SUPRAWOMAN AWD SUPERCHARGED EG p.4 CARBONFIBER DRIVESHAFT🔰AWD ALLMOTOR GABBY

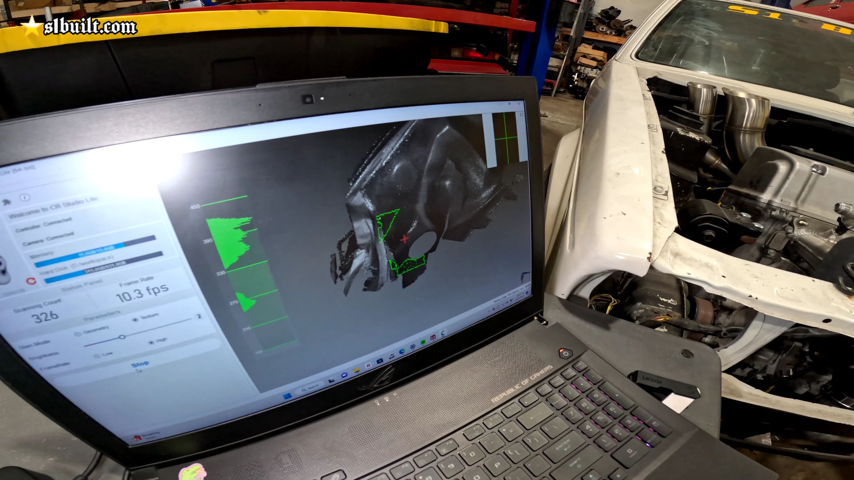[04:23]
is just a little coat nothing crazy it's just something so that the scanner can pick up okay that's it we'll see if we can pick it up real quick on the